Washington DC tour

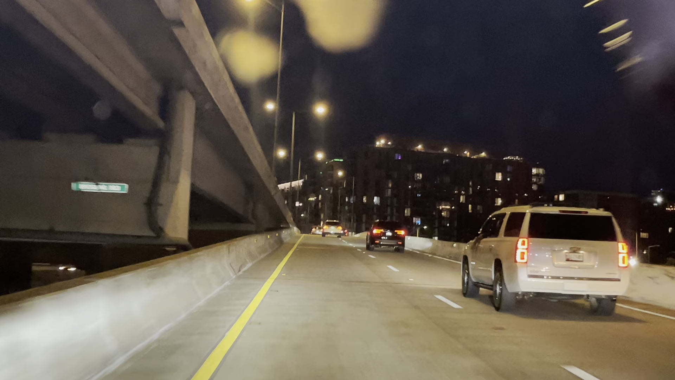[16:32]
ਪਹਿਲੇ ਬਹੁਤ ਰਸਤਾ ਹਾਰ ਹੁੰਦੀ ਸੀ ਜਦੋਂ ਮੈਂ ਨਵਾਂ ਨਵਾਂ ਆਇਆ ਸਾ ਨਾ ਇਹ ਸੱਜੇ ਹੱਥ ਹਾਲ ਜਿੰਨਾ ਵੀ ਹੈਗਾ ਨਾ ਸਾਰਾ ਨਵਾਂ ਬਣਿਆ
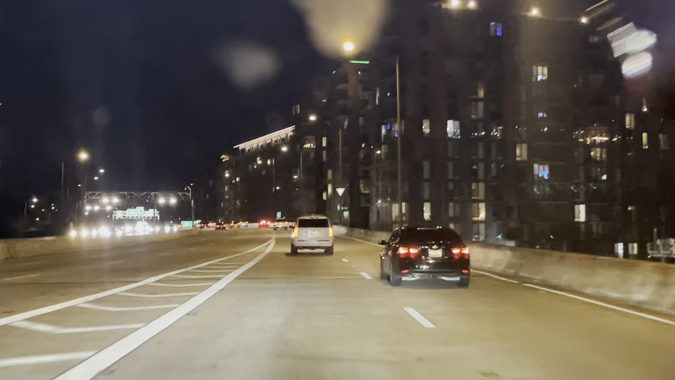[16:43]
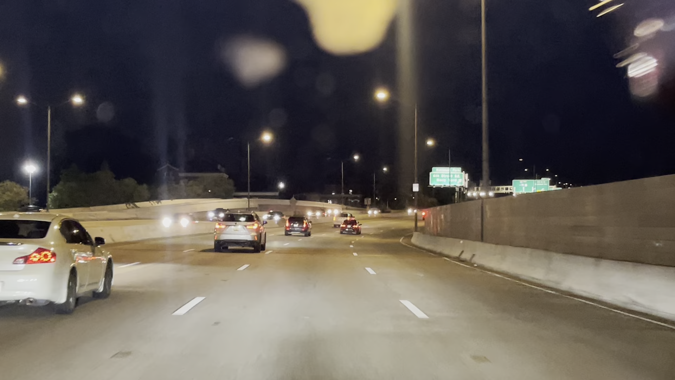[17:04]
Interstate 695 South toward DC 295. Now keep left to stay on Interstate 695 South.
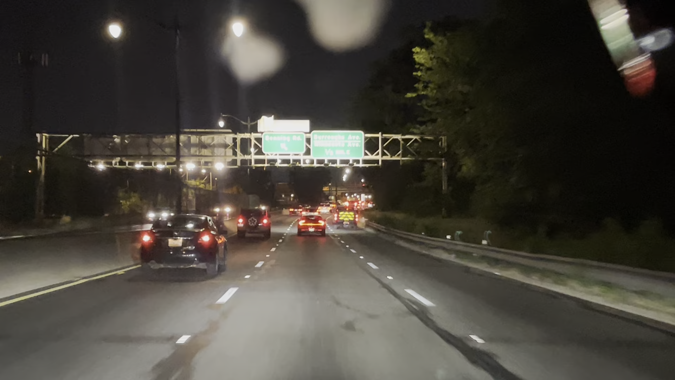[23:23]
Keep right to stay on DC 295 North.
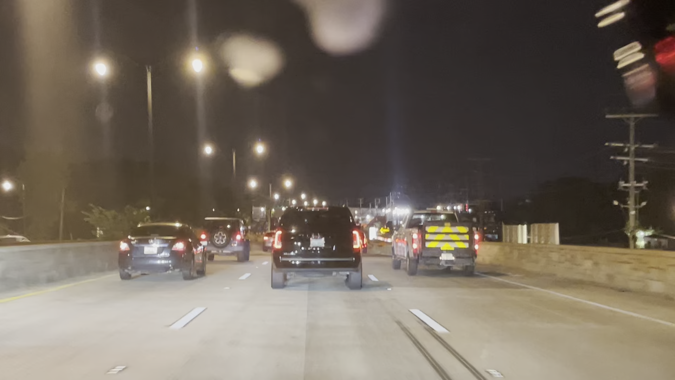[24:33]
Keep left to take Maryland 295 north toward Interstate 95.
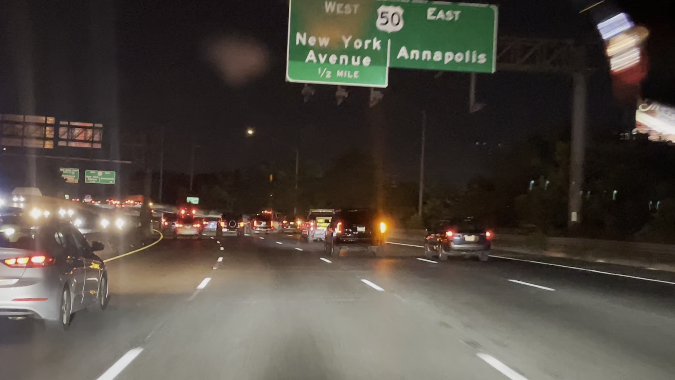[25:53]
Keep left to take Maryland 295 north.
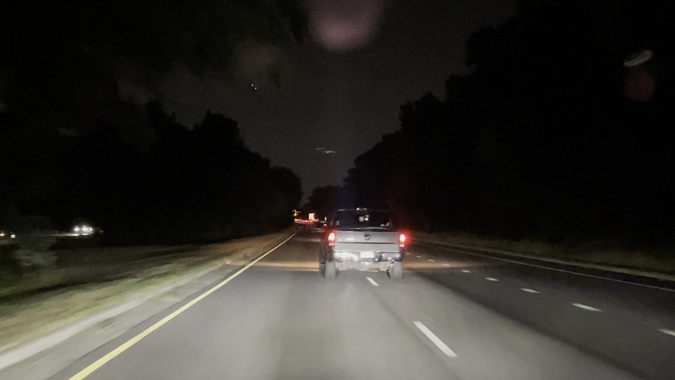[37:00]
Now keep left to stay on Maryland 295 North.
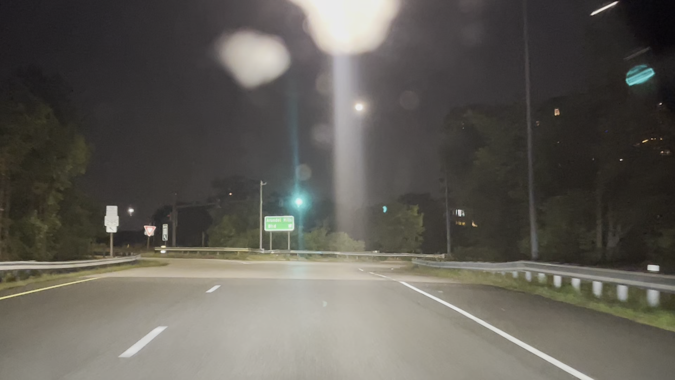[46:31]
Now take the Arundel Mills Boulevard ramp on the right.